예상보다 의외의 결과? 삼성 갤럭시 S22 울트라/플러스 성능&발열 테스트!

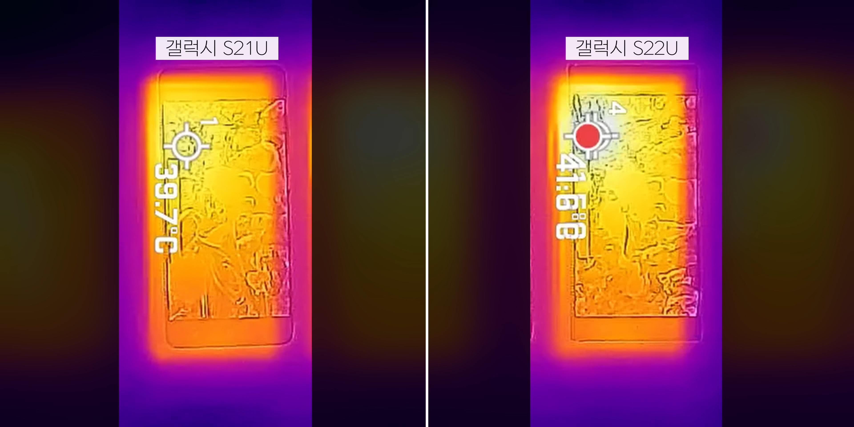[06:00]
대신 외부의 온도는 킥벤치와 마찬가지로 S22 울트라가 더 높기는 했습니다.
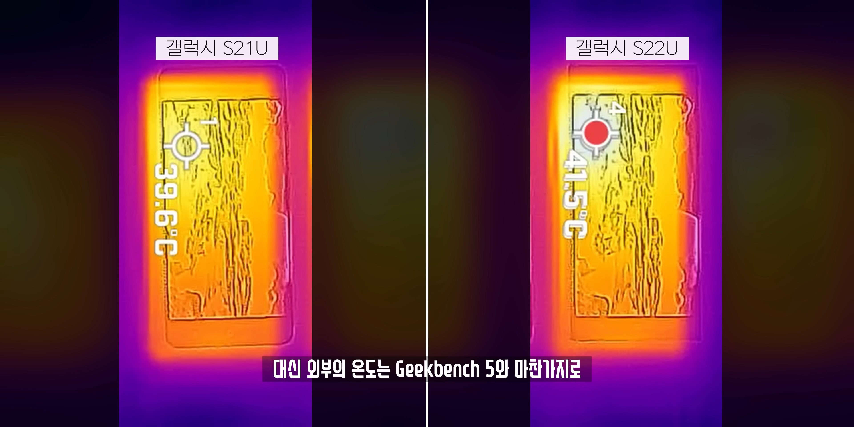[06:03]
하지만 이제 내부에 있는 테스트 결과를 보면 내부 프로세서의 온도는 오히려 울트라 쪽이 더 낮은 모습을 볼 수 있죠.
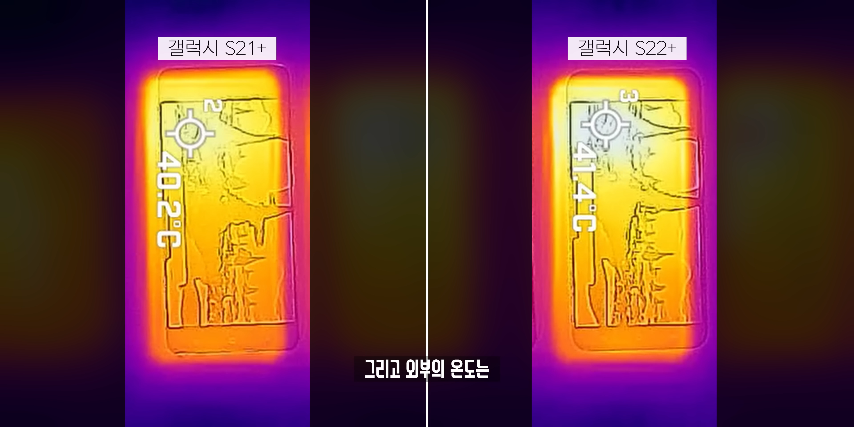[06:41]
그리고 외부의 온도는 S22 플러스의 온도가 S21 플러스에 비해 온도가 살짝 더 증가하긴 했어요.
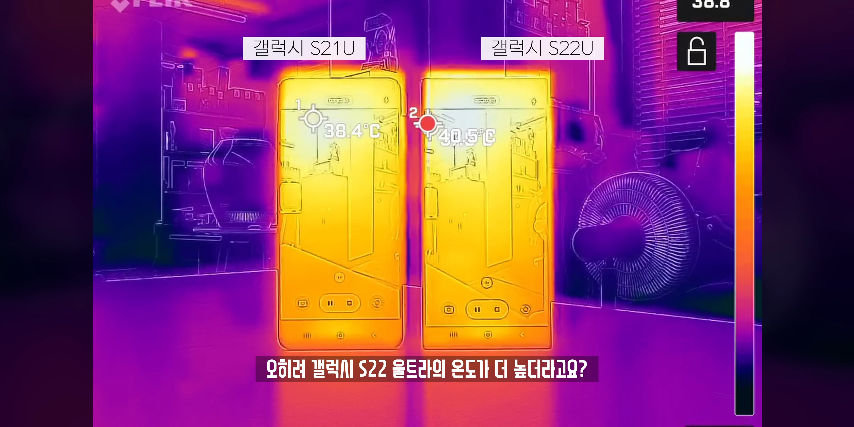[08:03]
오히려 갤럭시 S22 울트라의 온도가 더 높더라고요. 전면의 온도는 대략 2, 3도 정도 더 높았고 후면의 온도는 프로세서 쪽을 보면 새로운 모델이 약 1도 정도 더
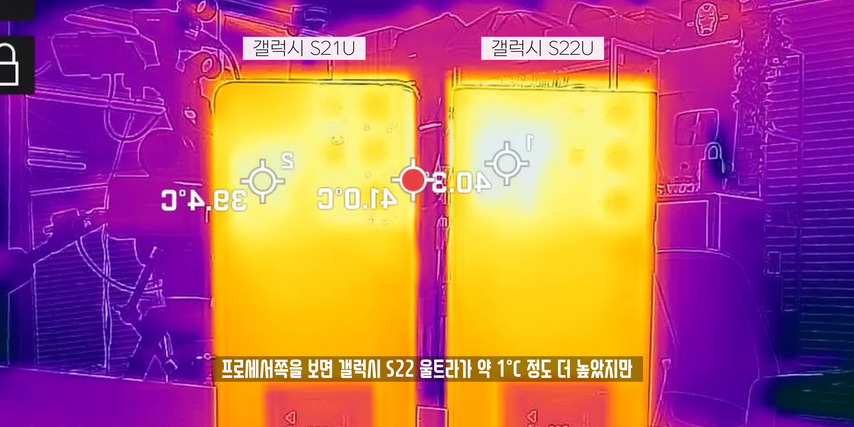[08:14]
높았지만 전체적으로 보자면 S21 울트라 카메라 쪽의 온도가 제일 높게 나왔습니다.
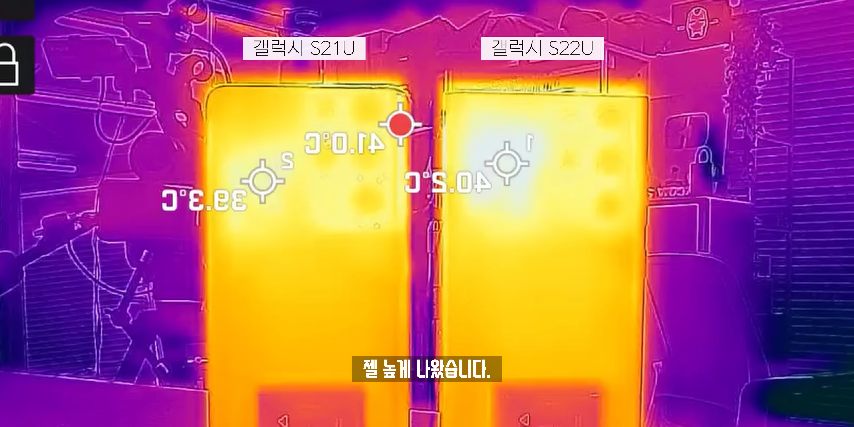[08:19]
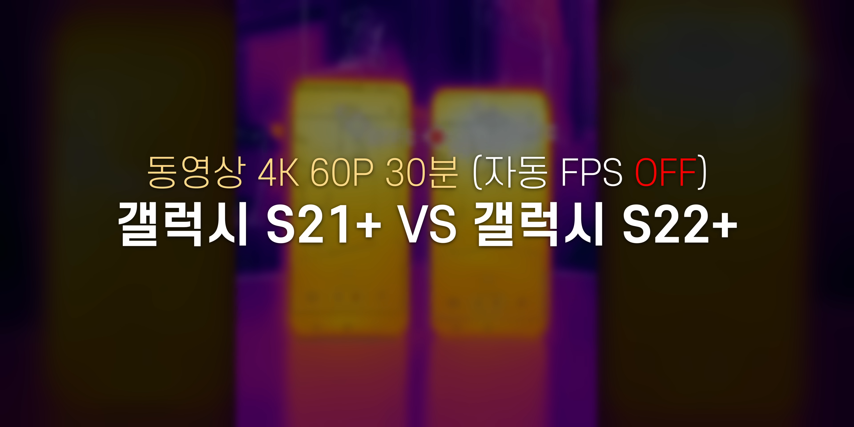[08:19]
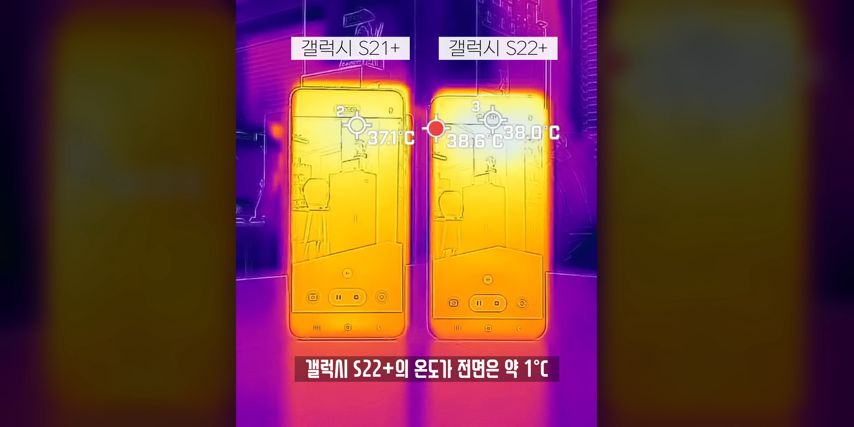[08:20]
플러스끼리 비교시에도 갤럭시 S22 플러스의 온도가 전면은 약 1도, 후면은 약 2도 정도 더 높았고 아이폰 13과 비교시 S22 울트라는 확실히 더 높고 플러스와 비교해서는 그나마 비슷했어요.
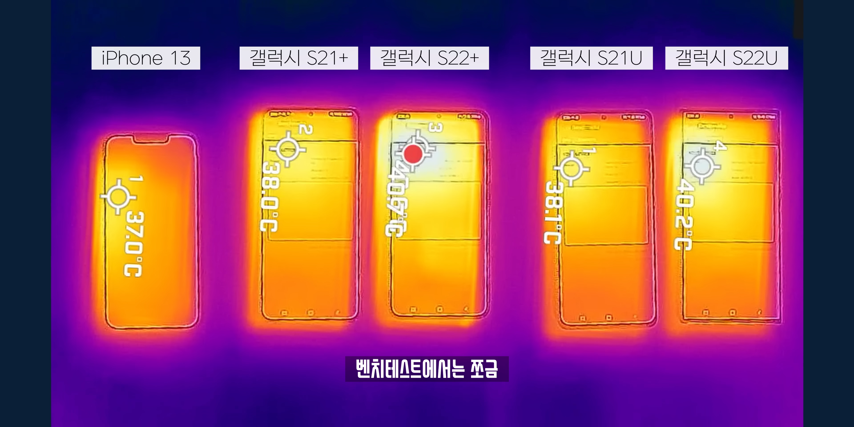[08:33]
이 결과로만 보자면 벤치 테스트에서는 조금 이제 아이폰과 갤럭시의 차이가 크게 났었는데
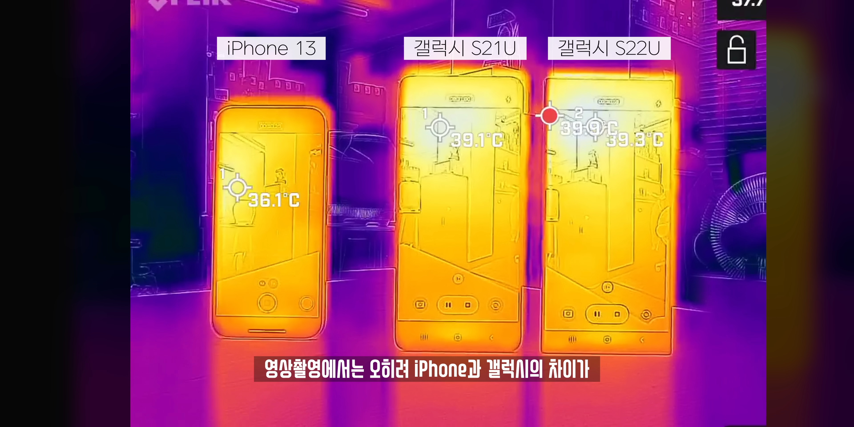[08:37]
영상 촬영에서는 오히려 아이폰과 갤럭시의 차이가 크게 나진 않았습니다.
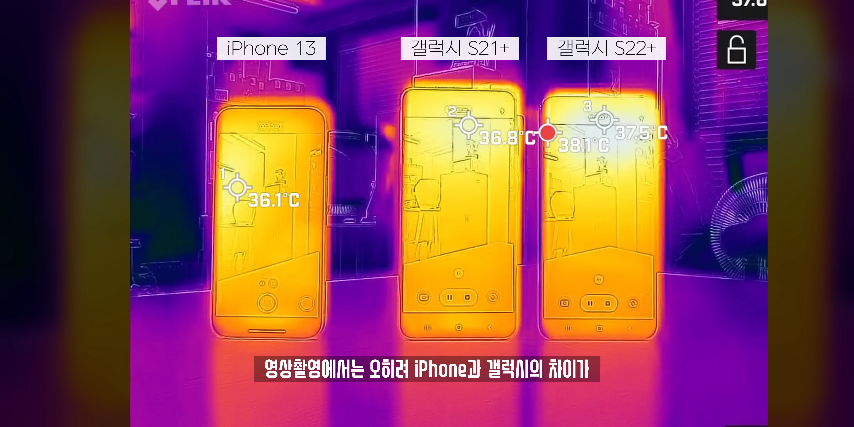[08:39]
자동 FPS 기능 이것을 켜고 테스트를 했을 때는 좀 재밌는 결과가 나왔습니다. 이 자동 FPS를 켰을 때가 온도가 확실히 더 낮아지더라고요.
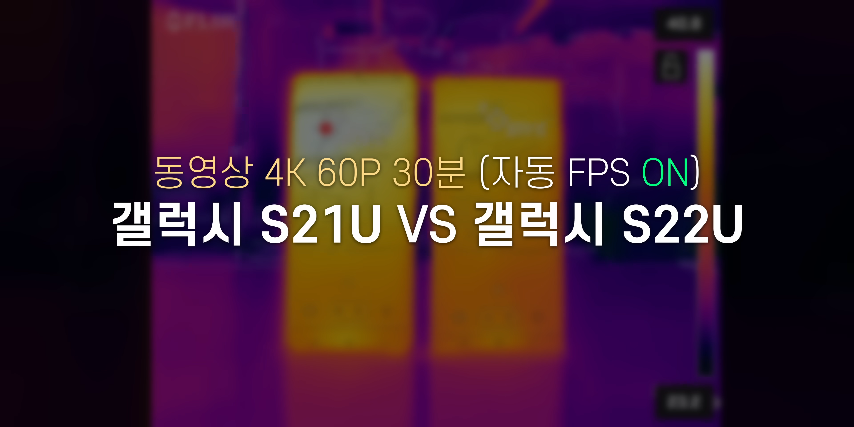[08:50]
S22 울트라는 껏을 때와 켰을 때의 차이가 많게는
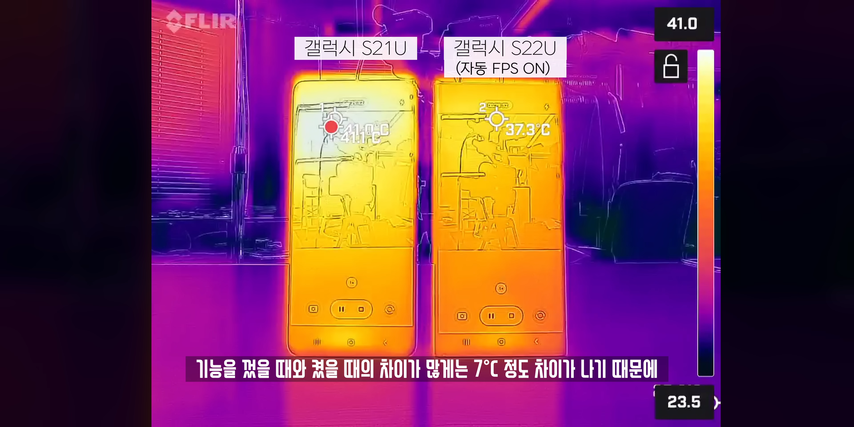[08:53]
7도 정도 차이가 나기 때문에 전작인 S21 울트라와 비교를 하더라도 상당히 온도 차이가 큰 모습을 볼 수 있었습니다.